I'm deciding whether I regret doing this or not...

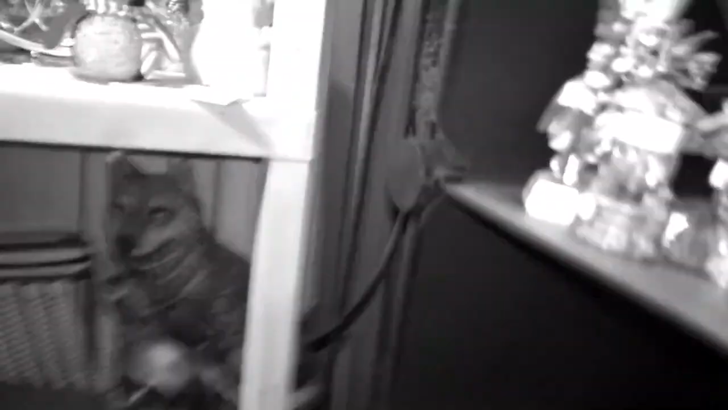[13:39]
There's a wolf that's hiding in there.
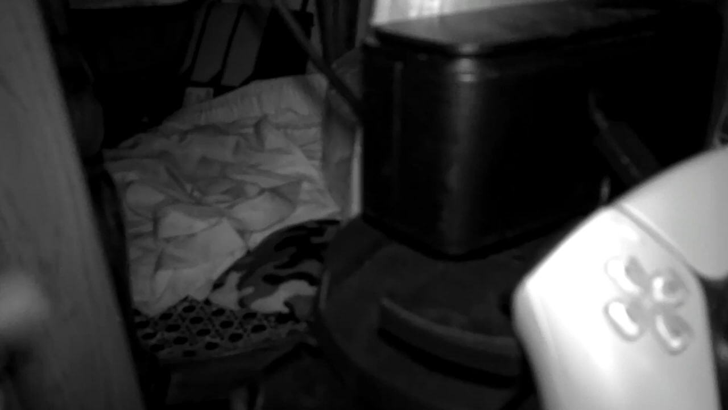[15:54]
But I use it as like a corner spot. And my cats like to go in there when they want to cower, whatever. I let them. But it was trash bin. And I put like a cardboard piece on top to stabilize it because the top part of it has its glass broken plus missing.